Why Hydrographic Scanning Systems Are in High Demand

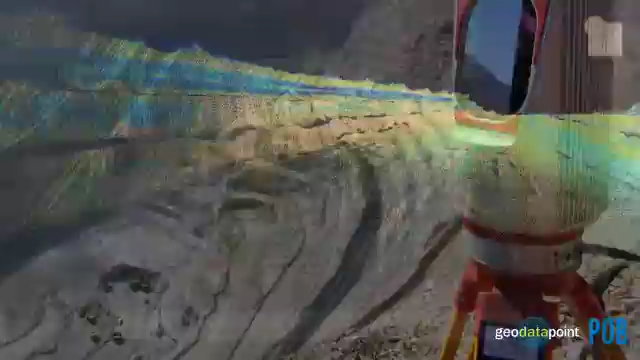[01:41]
You can use it in not only open pit mining, but you can use it in mapping and in civil engineering.
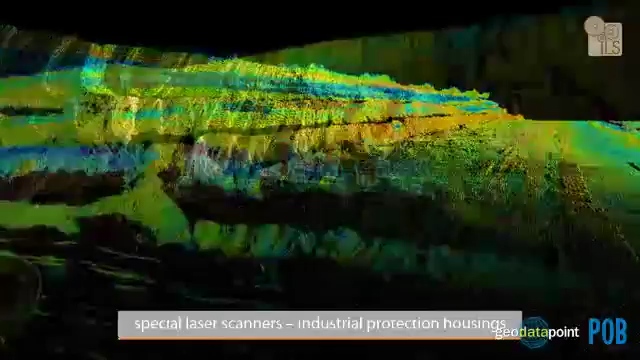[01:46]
Another product that we have is the VMX450. That's our mobile laser scanning system.